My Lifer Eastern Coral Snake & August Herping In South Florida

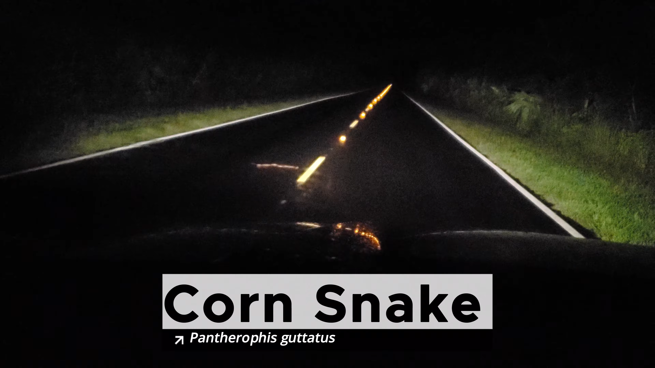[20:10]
Wow, that's convenient timing. I'm going to make sure this guy gets off the road safely and confirm the ID.